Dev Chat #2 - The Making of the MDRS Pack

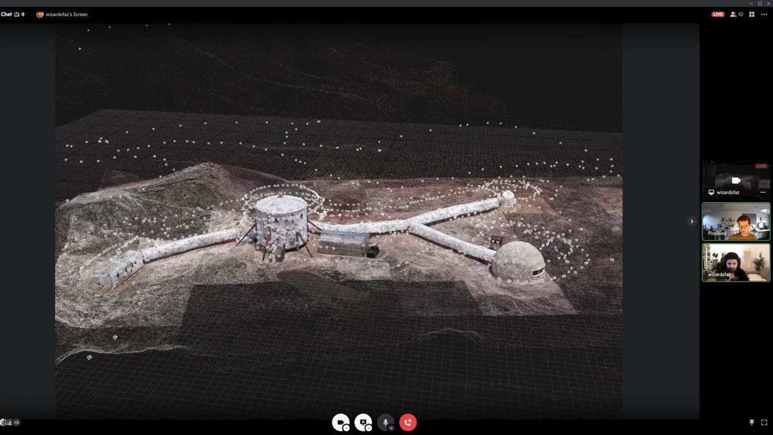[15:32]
So, um, and now I want to show you all what the photogrammetry itself looks like. So this is, you know, we took all those photos and what happens? And so then you put them into the photogrammetry software. And in this case, we're using reality capture and all these, all these, uh, basically squares that you see flat floating above the area. These are where all the pictures were taken from. So in this case, there are a thousand, 400 photos and sorry for the video kind of jittering back and forth.
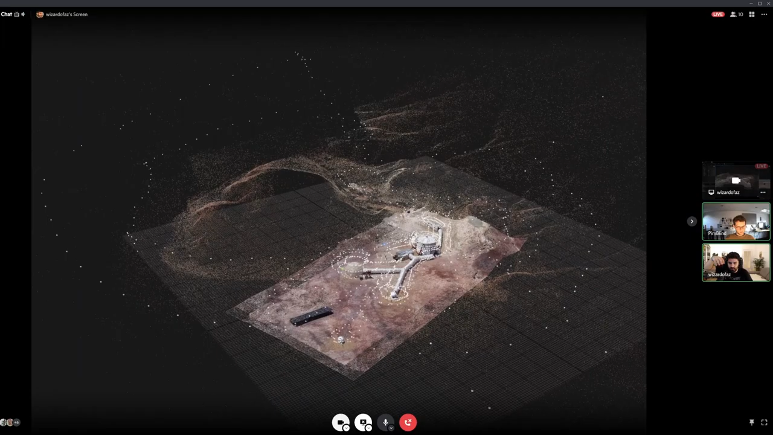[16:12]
This is just sometimes discords, uh, video, uh, streaming thing is like this, but, uh, you can tell. So that actually we, we scanned quite a large area and, um, for the sake of keeping the puzzle, very interesting, we decided to keep only the, uh, this area around. So that's also another thing that we have to editorially, we have to kind of decide is how do we want the puzzle to be shaped?
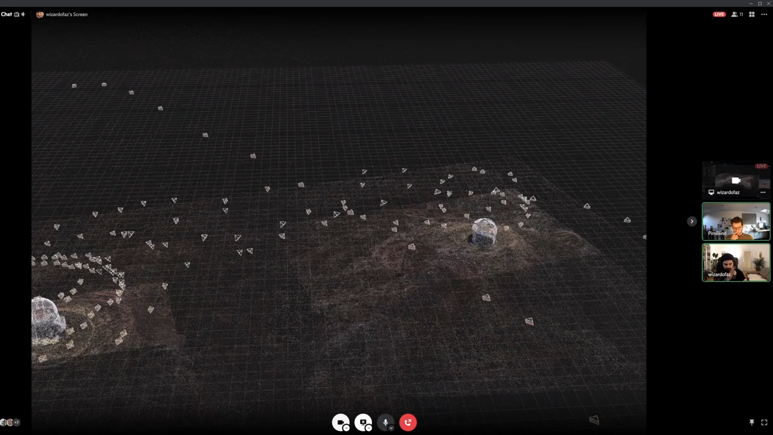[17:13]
It's really cool. Um, so yeah,
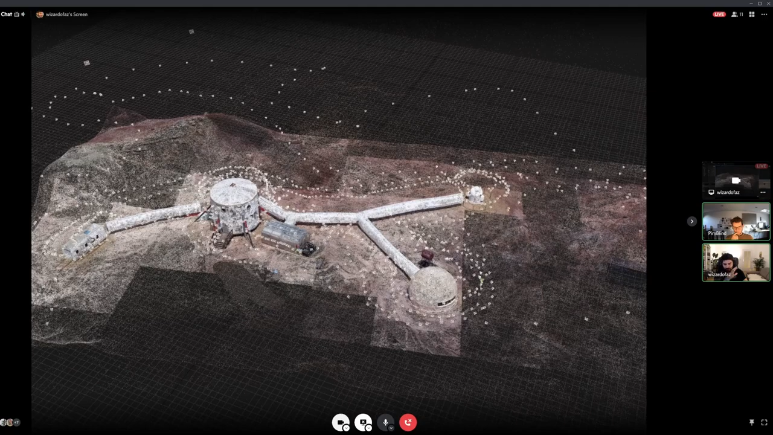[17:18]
I don't know if you all have seen anything like this before, but this is how every single puzzle gets made. It's photos on the ground, photos with drones. Uh, I mean, not always it's both, but sometimes it's both. Uh, and then they get thrown into this software and like, I mean, actually let's go to the next step.
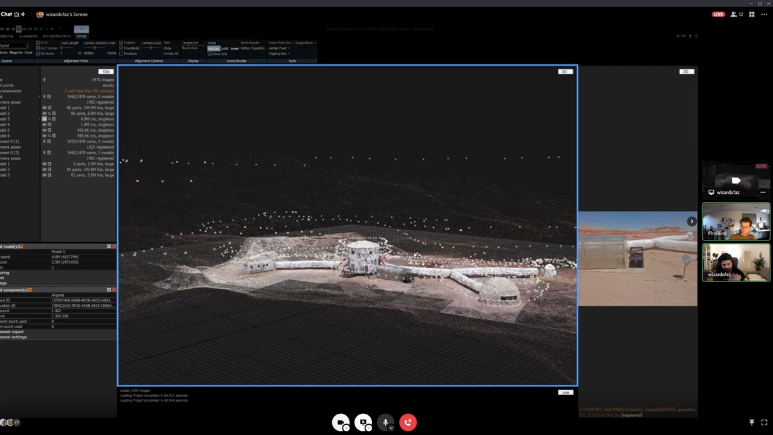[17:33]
The next step is great. Now you have a 3d scan. How does a 3d scan look? Uh, well, in fact, the 3d scan needs a lot of cleanup.
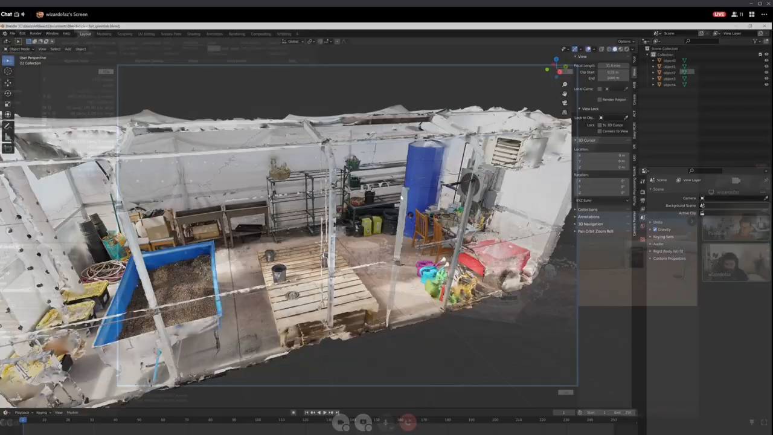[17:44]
Um, let's let me load.
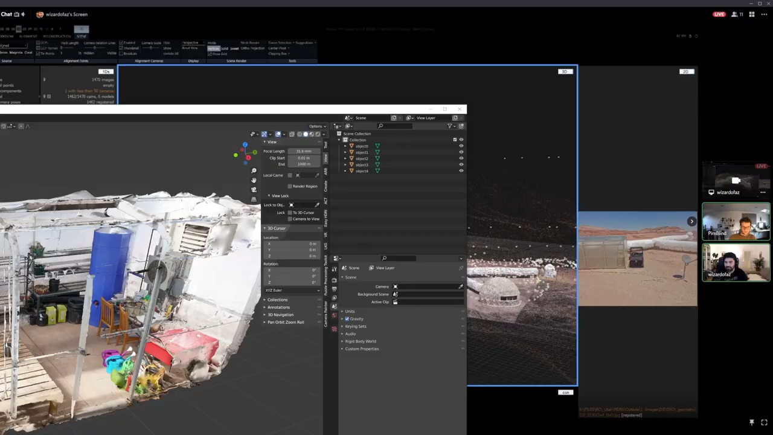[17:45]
Uh, I guess I have to switch the thing that I'm streaming. Give me a moment blender. Boom.
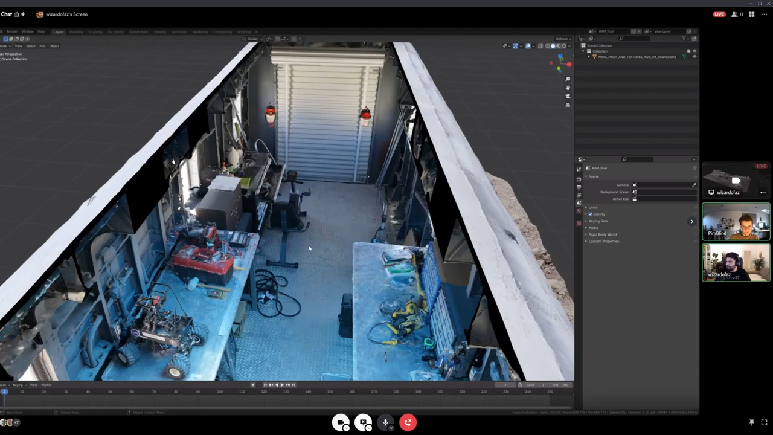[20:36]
Um, so this is the final version of the Ram and let's go to the raw version.
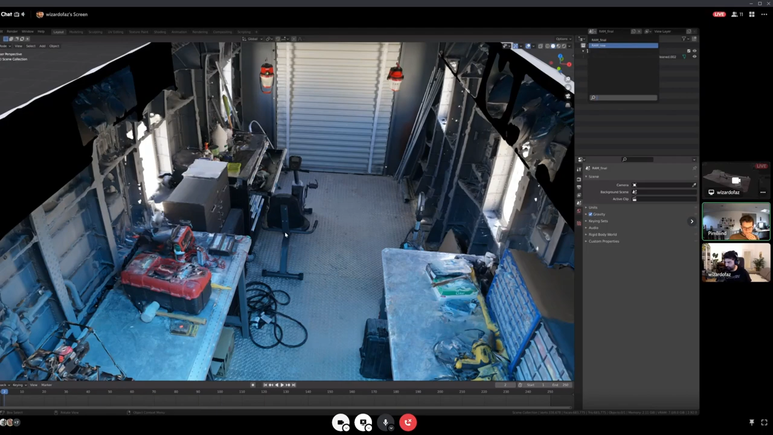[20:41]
Nice. Glad to hear it. Sonar and grumpy. Very glad to hear it. Um, so the raw version actually is, is just the interior.
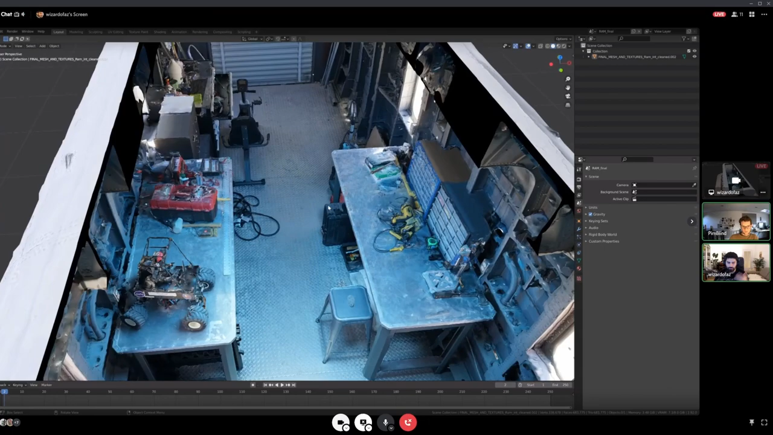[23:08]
Um, and it created this really cool diorama feel.
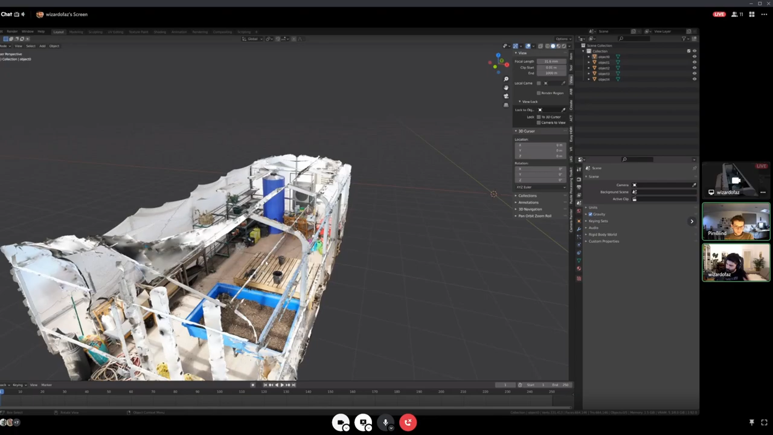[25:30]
We can line it up pretty easily, but then, um, chopping the roof and having things line up correctly.